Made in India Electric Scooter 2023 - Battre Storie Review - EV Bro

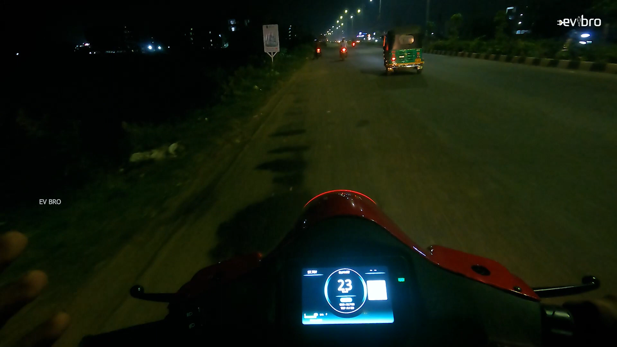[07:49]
even though they are using just halogen lights but it is the focus is fine for a particular ride